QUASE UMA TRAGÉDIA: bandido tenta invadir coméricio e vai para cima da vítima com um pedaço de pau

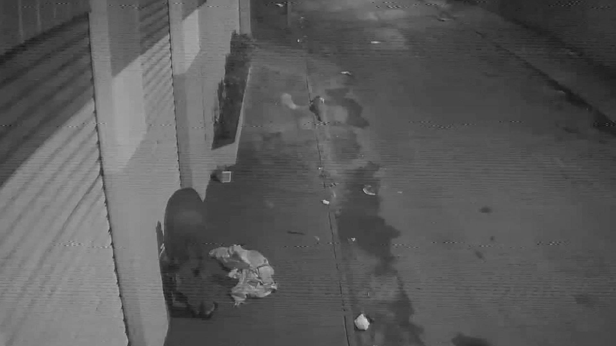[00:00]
Um homem mexe em um portão, outro chega, eles discutem e o que tentava entrar no imóvel pega um pedaço de madeira e tenta agredir o outro. As imagens não mostram, mas depois da tentativa de agressão, o bandido foge. O caso aconteceu antes das 5 da manhã.
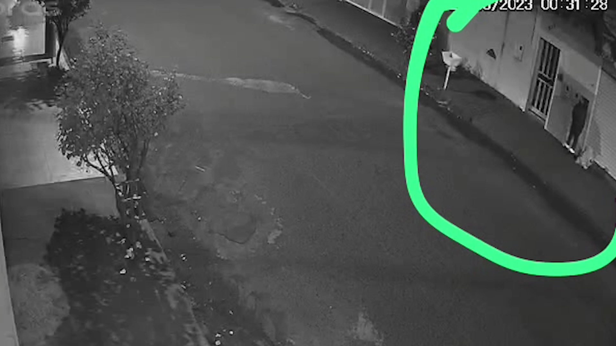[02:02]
Também durante a madrugada, aproveitando que a rua estava deserta. De sábado para domingo também, essa semana, eles roubaram o padrão de energia aqui.